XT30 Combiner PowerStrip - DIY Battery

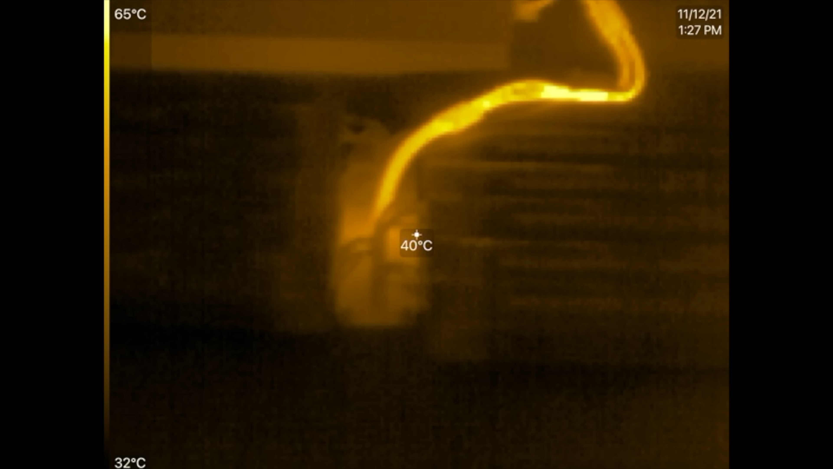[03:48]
On screen: spot 40°C, scale top 65°C, scale bottom 32°C
all right here we go it's been uh i don't know 15 minutes since
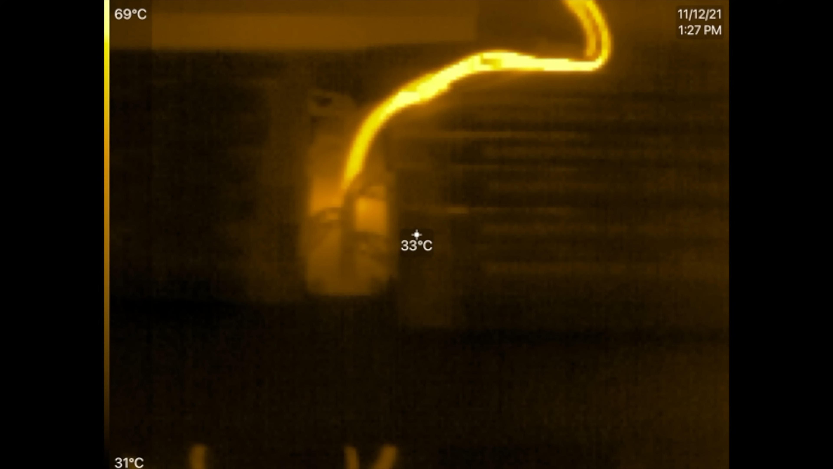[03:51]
On screen: spot 33°C, scale top 69°C, scale bottom 31°C
i started this test and it's holding at 49 50 amps this whole time so this is uh where
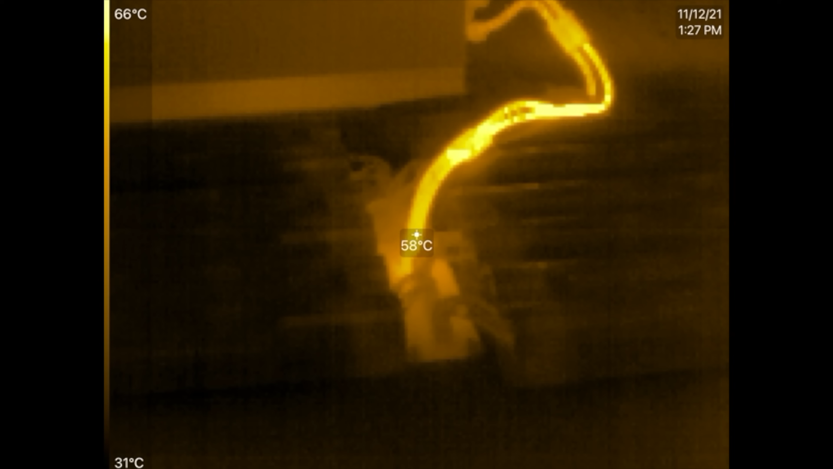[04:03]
On screen: spot 58°C, scale top 66°C, scale bottom 31°C
we're seeing here the the weakest point i guess is that exit cable
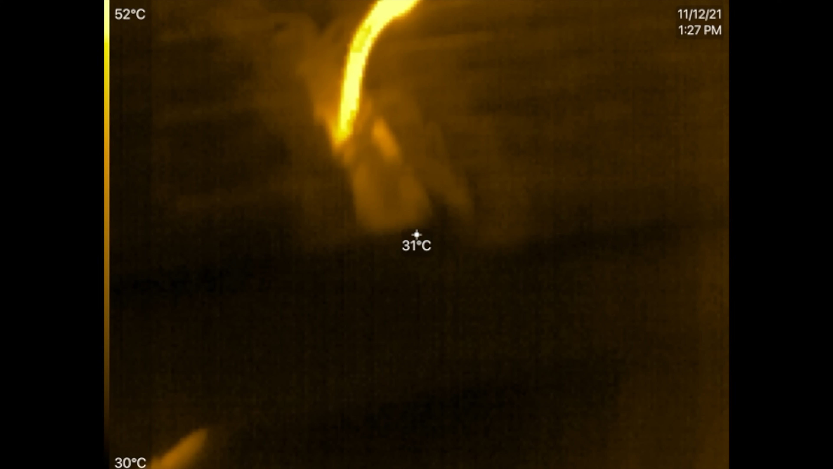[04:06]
On screen: spot 31°C, scale top 52°C, scale bottom 30°C
oh 60 degrees right there 60 degrees at the exit point at 50 amps uh then the xt90 it's at 63 so three degrees more oh that's right there the actual contact it's somewhere around 68
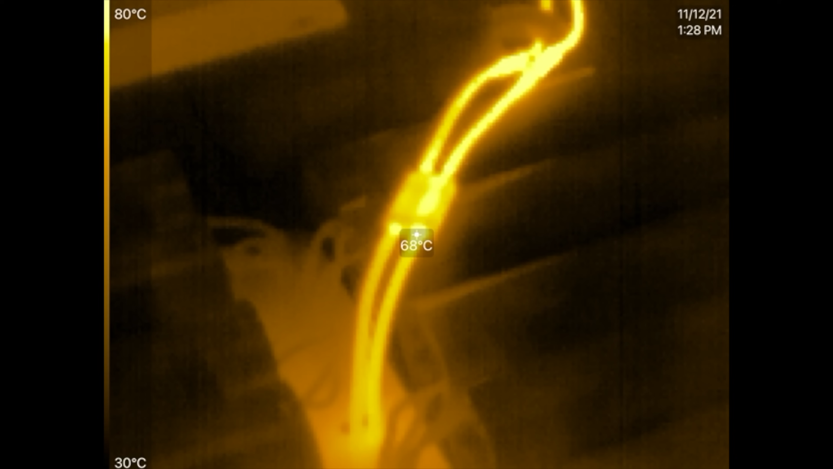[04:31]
On screen: spot 68°C, scale top 80°C, scale bottom 30°C
and then this is an external cable oh those other contacts over there are 80.
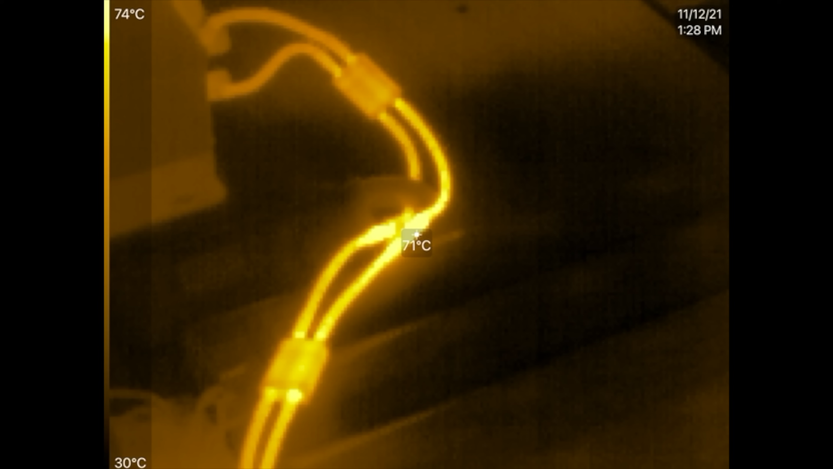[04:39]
On screen: spot 71°C, scale top 74°C, scale bottom 30°C
those are terrible maybe i should uh
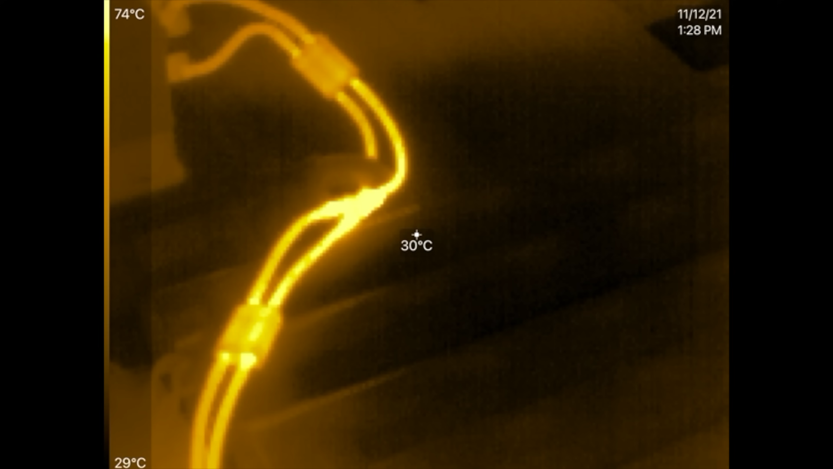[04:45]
On screen: spot 30°C, scale top 74°C, scale bottom 29°C
not be using those other bullet connectors what that's crazy those bullet points are
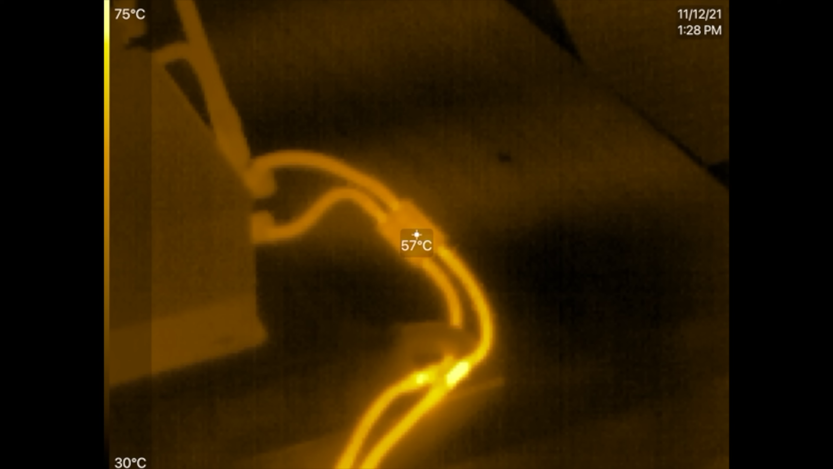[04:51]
On screen: spot 57°C, scale top 75°C, scale bottom 30°C
way hotter there's way hotter there's another xt90 but we're really interested here is
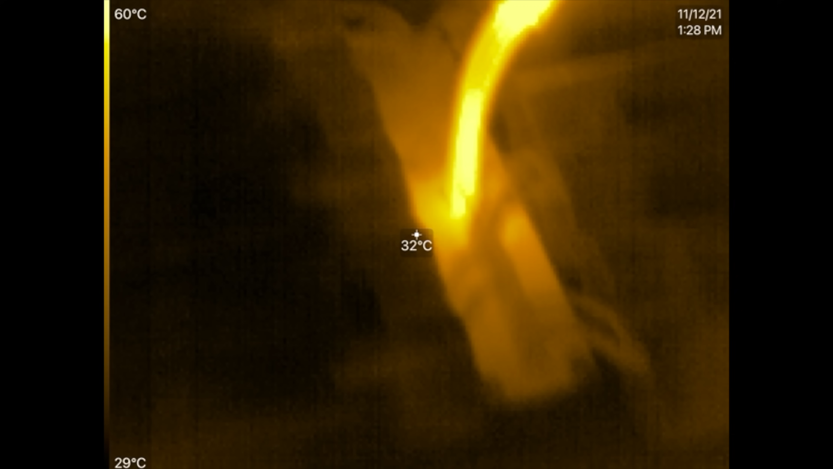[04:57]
On screen: spot 32°C, scale top 60°C, scale bottom 29°C
the actual board here the actual board is look at that it's pretty cool
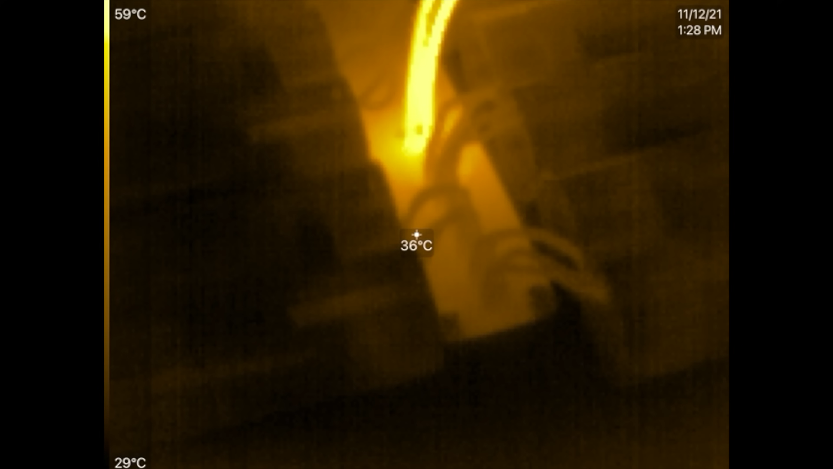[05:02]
On screen: spot 36°C, scale top 59°C, scale bottom 29°C
on the size there it's just that exit point yeah it gets to around 50 58 now 60 degrees right there on
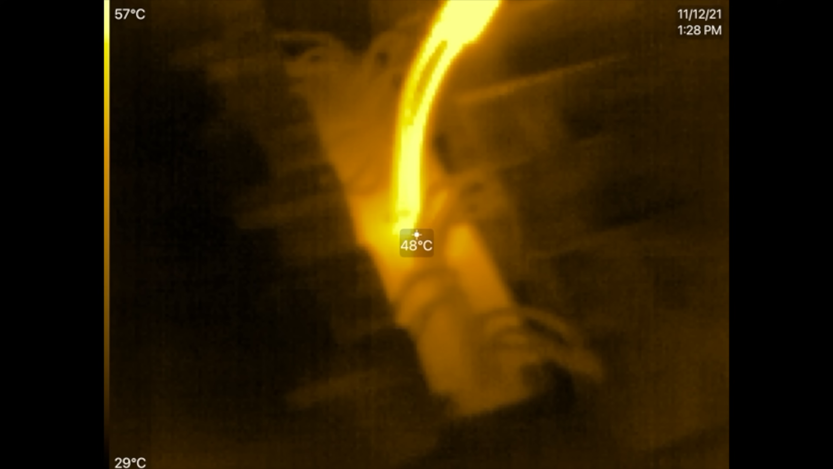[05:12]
On screen: spot 48°C, scale top 57°C, scale bottom 29°C
those uh and by the way how hot is that
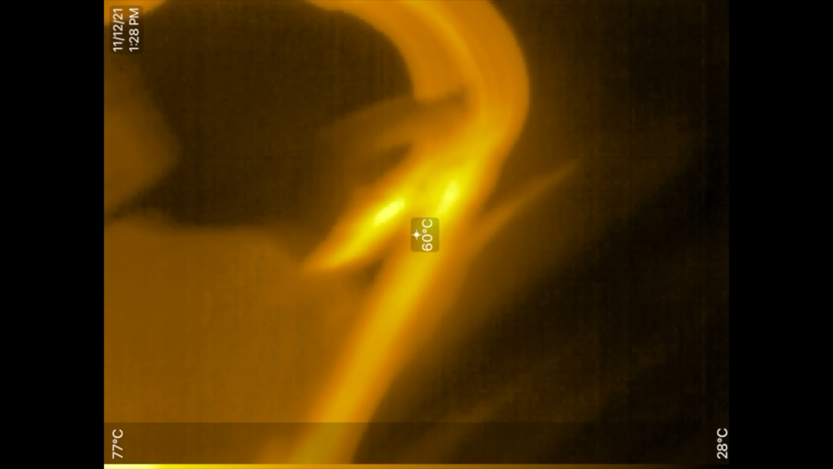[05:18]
On screen: spot 60°C, scale top 77°C, scale bottom 28°C
i'm touching it it's hot yeah yeah it's uncomfortable oh yeah it's uncomfortable to the uh to the touch
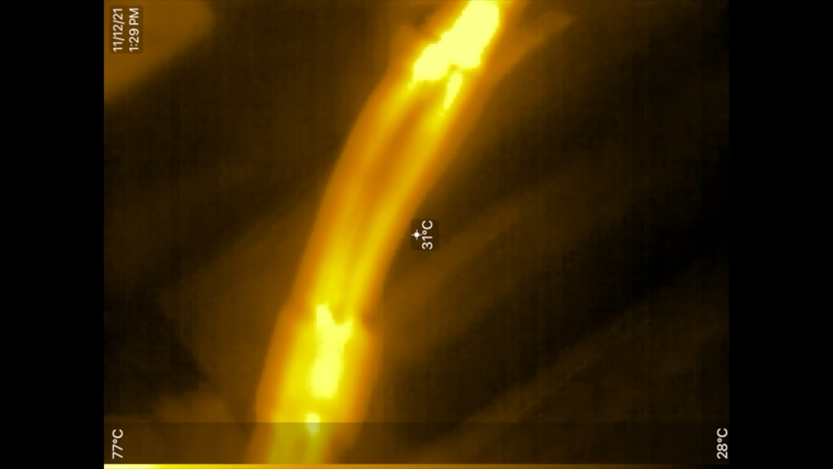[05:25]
On screen: spot 31°C, scale top 77°C, scale bottom 28°C
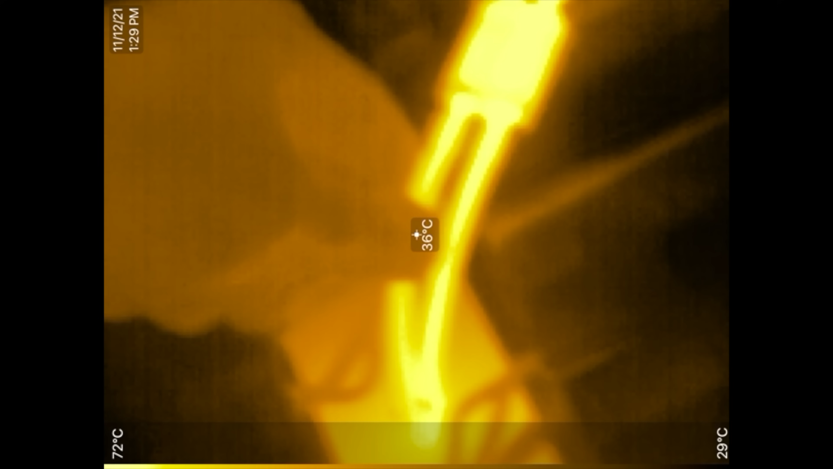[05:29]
On screen: spot 36°C, scale top 72°C, scale bottom 29°C
but not so much that it's gonna scald you right 60 degrees uh
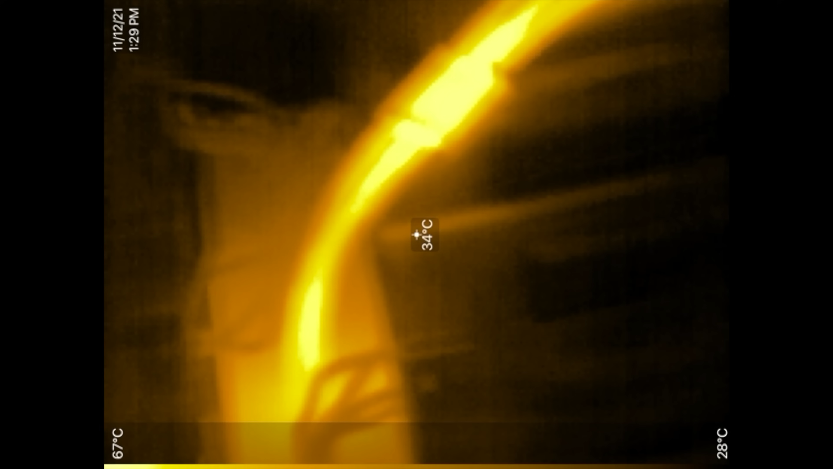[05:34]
On screen: spot 34°C, scale top 67°C, scale bottom 28°C
celsius yeah so that's about the upper that you would want to see this